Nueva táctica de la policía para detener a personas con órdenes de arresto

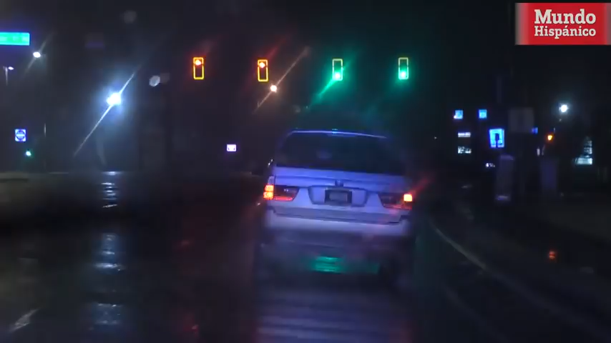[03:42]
La conductora le explicó al oficial que apenas había salido de un establecimiento y no se había percatado de prender las luces. Como no evidenciaba estar embriagada, el policía le dijo que podía continuar la marcha, pero antes le pidió una identificación a su acompañante. Sin embargo, la mujer, que al parecer sí conocía bien sus derechos, le preguntó que si tenía alguna justificación para interrogarla y este le dijo que no, por lo que declinó entregarle su licencia.
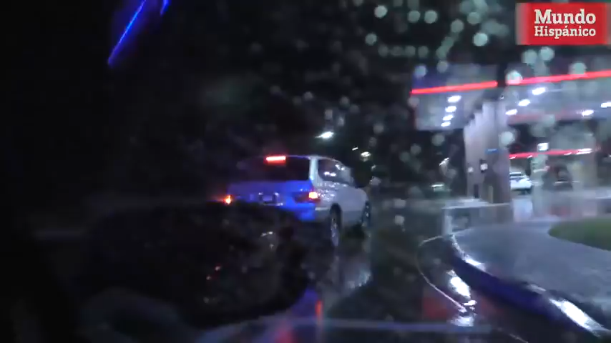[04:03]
Y es que legalmente,